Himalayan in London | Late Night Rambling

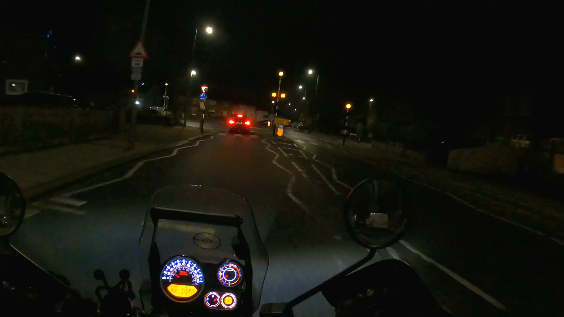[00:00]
Are you going to move or are you just going to spend the night here mate?
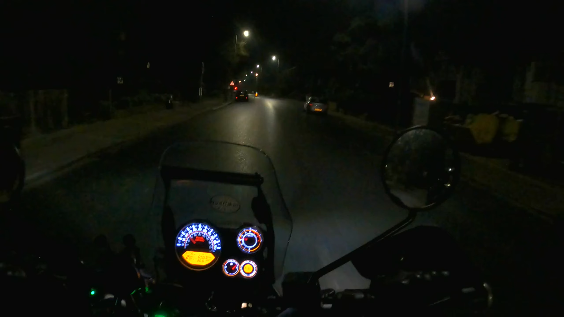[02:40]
London late on a Sunday night. Just be not too bad for riding around. It's nice and empty. It is a bit, looking a bit wet. But I think that's just the moisture with the colder temperatures. You're going to wait there. You're going to wait there. Thank you. So yeah. I mean, I have been thinking for a while that I want to say some stuff about topics